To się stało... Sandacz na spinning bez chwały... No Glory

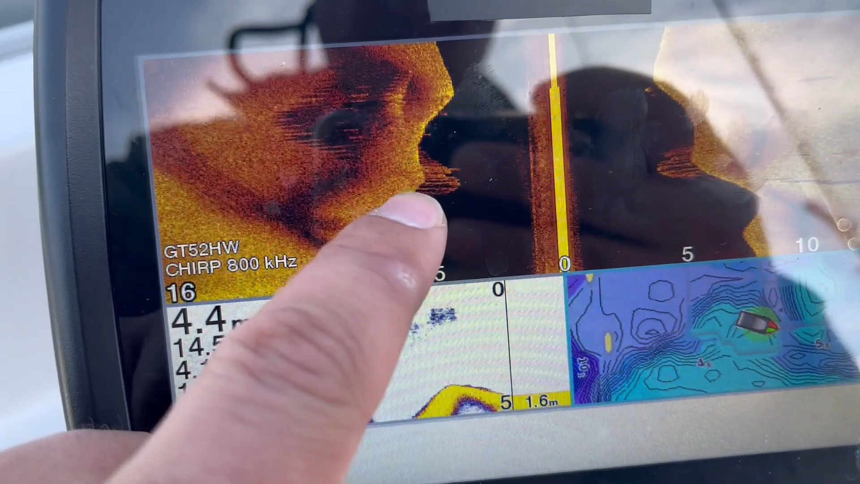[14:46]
To jest jakaś stara budowla. Stara budowla jest pod wodą.
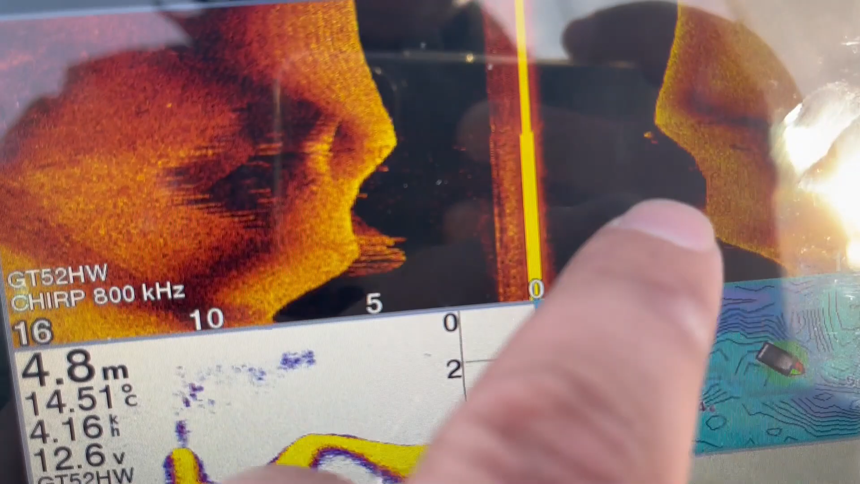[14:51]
On screen: depth 4.8 m, water 14.51°C
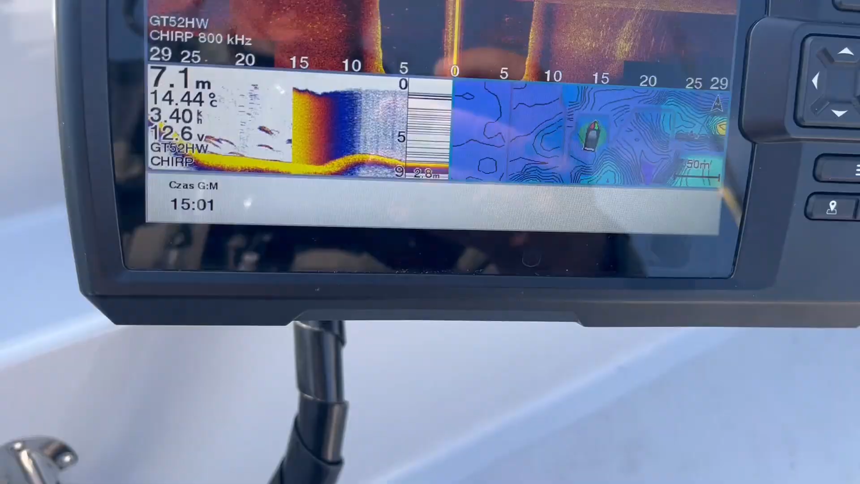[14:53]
On screen: depth 7.1 m
No to ciekawe. Wyjąłem... Z tyłu silnik. Z wody. I strasznie...
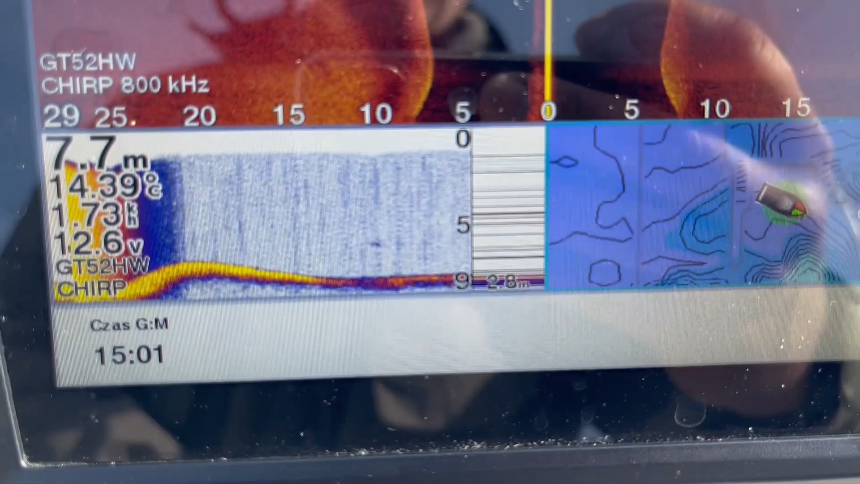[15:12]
On screen: depth 7.7 m, water 14.39°C
I dopiero jak się weźmie... Na full. O!
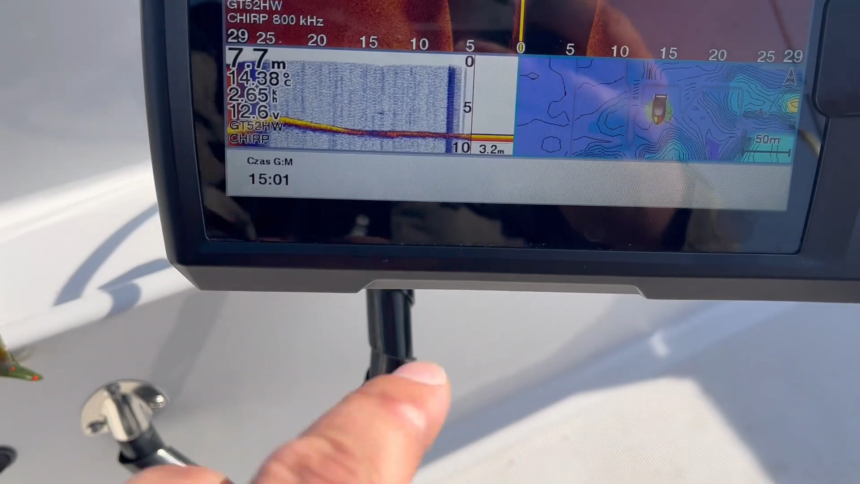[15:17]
On screen: depth 7.7 m, water 14.38°C
Dopiero jest czysty obraz z powrotem. Wraca tak jak trzeba.
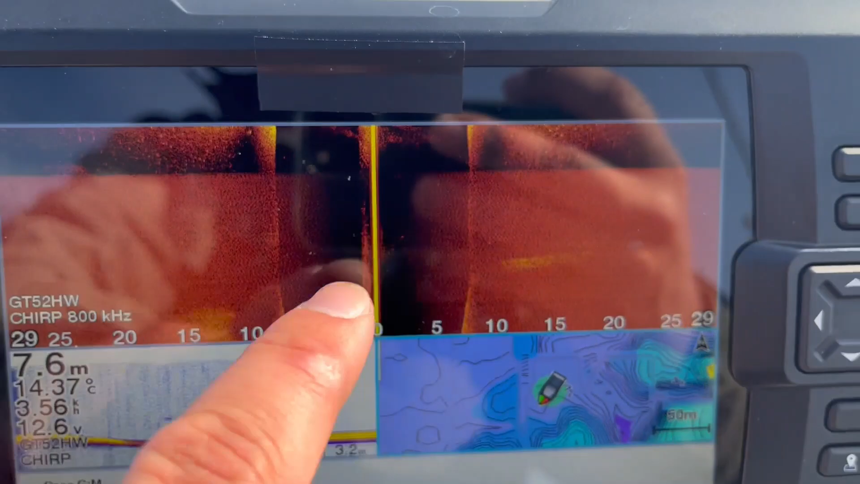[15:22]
On screen: depth 7.6 m, water 14.37°C
Czyli maksymizer strasznie zakłócał. Ale czemu?
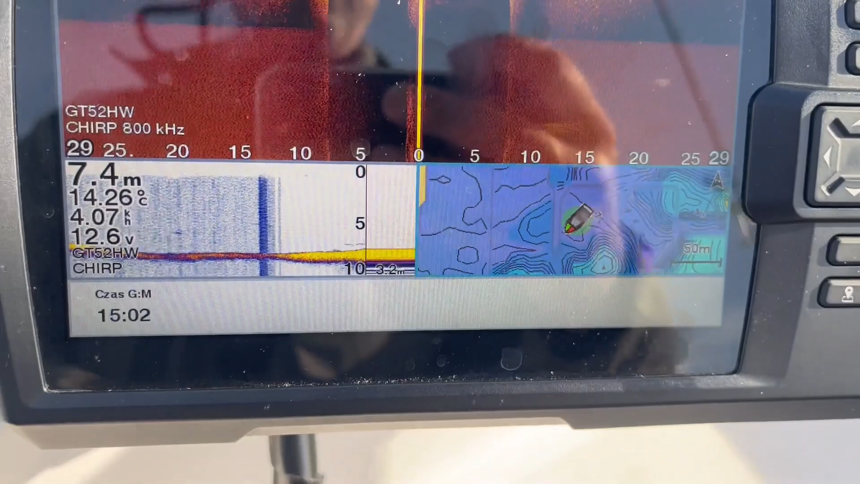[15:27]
On screen: depth 7.4 m, water 14.26°C
Po wyjęciu silnika z wody tak się stało. No i tak, żeby nie było zakłóceń, no to muszę na full płynąć.
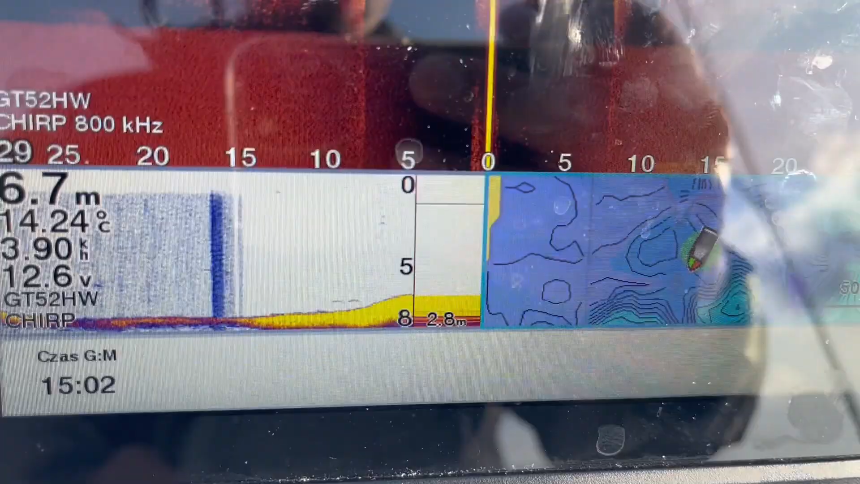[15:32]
On screen: depth 6.7 m, water 14.24°C
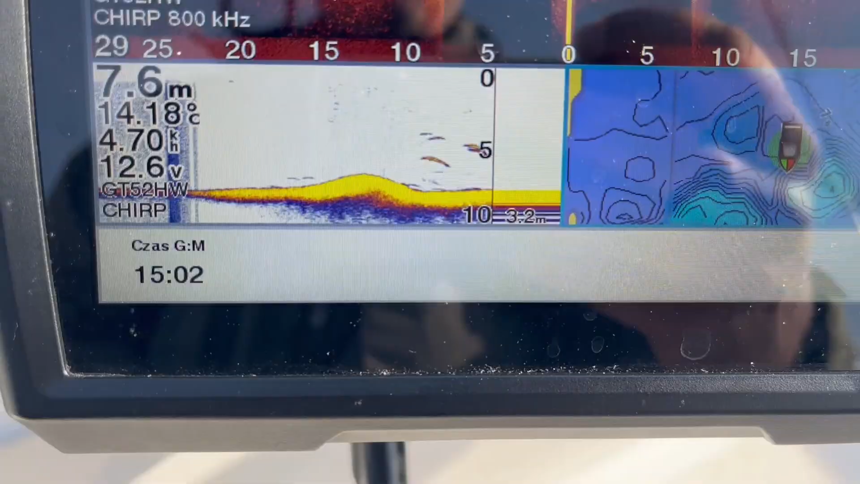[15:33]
On screen: depth 7.6 m, water 14.18°C
Codę obraz jest elegancki. Ale tylko zmniejszam.
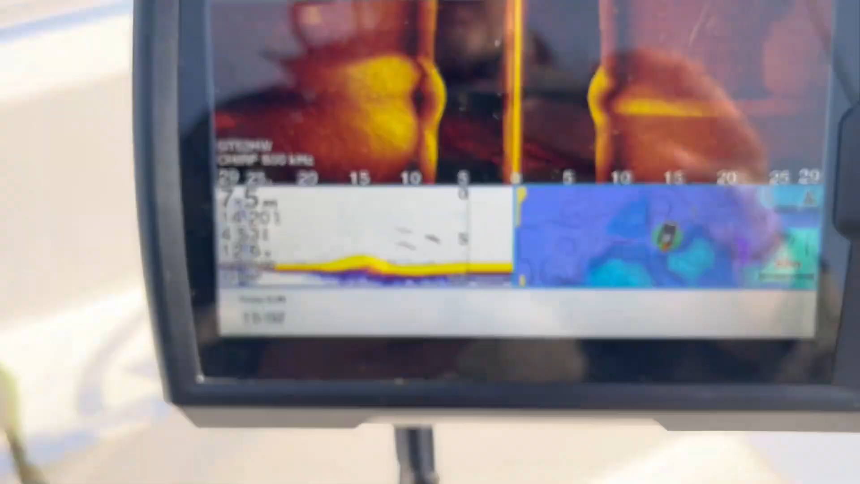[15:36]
W tym momencie zmniejszam.
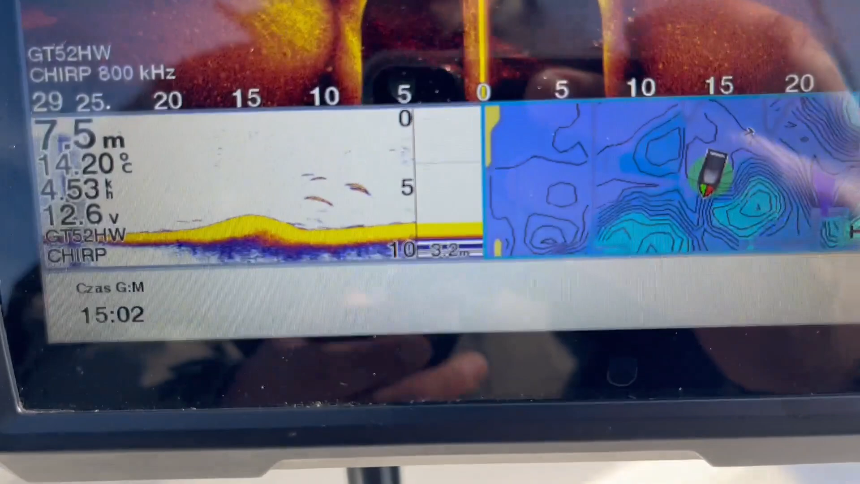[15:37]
On screen: depth 7.5 m, water 14.20°C
I sieję opór.
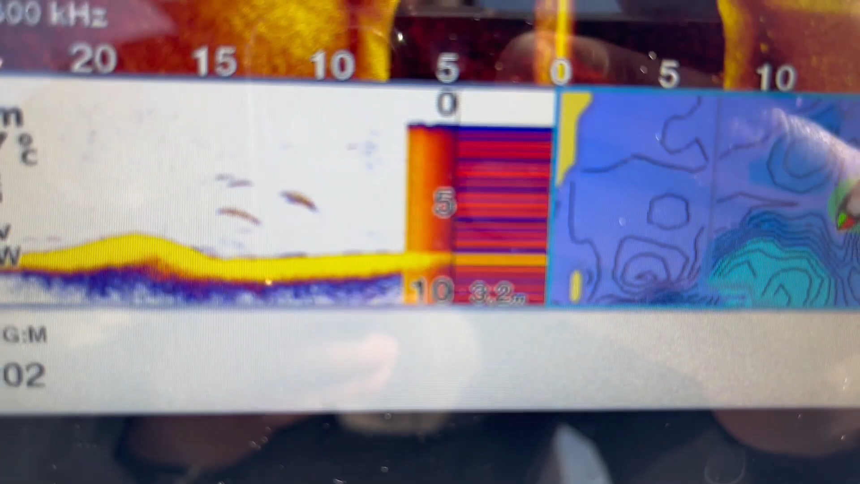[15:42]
Tragedia. Maksymizer. Ciekawe jak ja mam akumulatory podłączone.
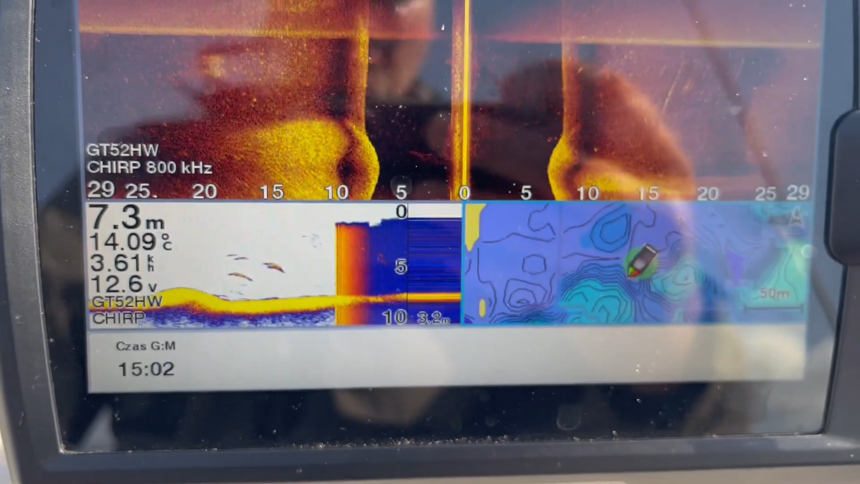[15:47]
On screen: depth 7.3 m, water 14.09°C
Muszę to sprawdzić. No bo jest masakra.
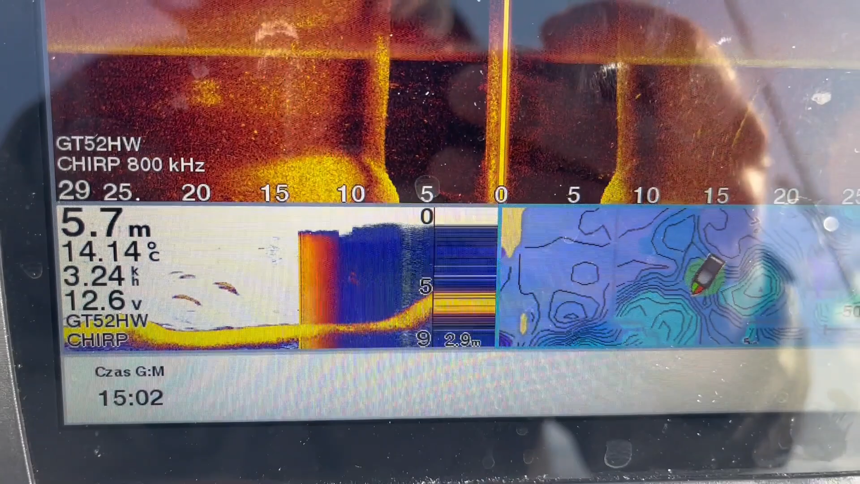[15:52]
On screen: depth 5.7 m, water 14.14°C
Ale ciekawe, że po wyjęciu silnika. Ciekawe co się stanie jak...
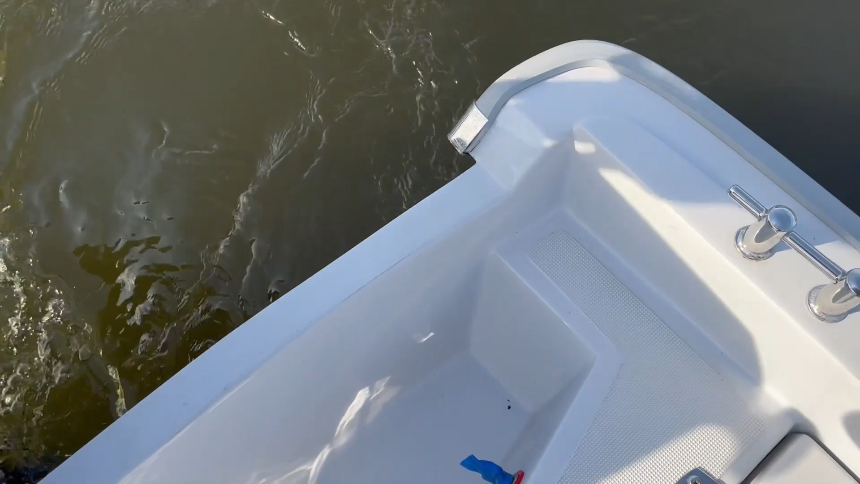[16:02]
Włożyłem silnik. Ale akcja. Włożyłem silnik.
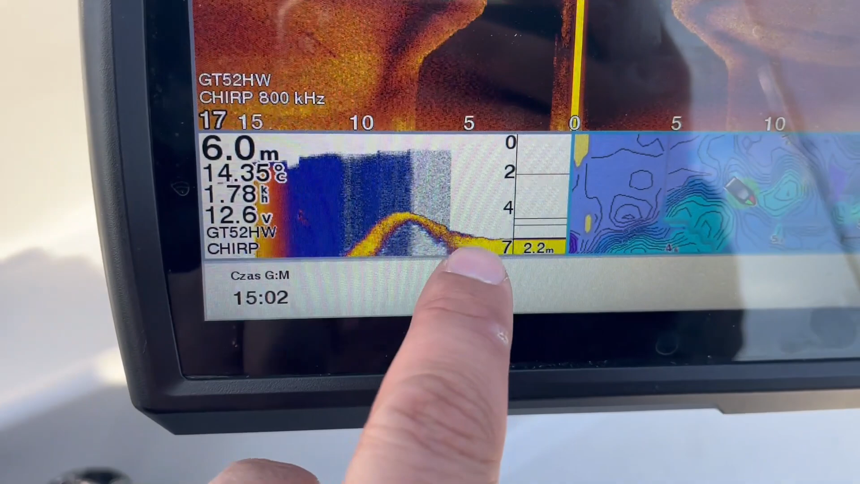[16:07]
On screen: depth 6.0 m
Silnik jest jakimś uziemieniem dodatkowo. Włożyłem silnik do wody i od razu...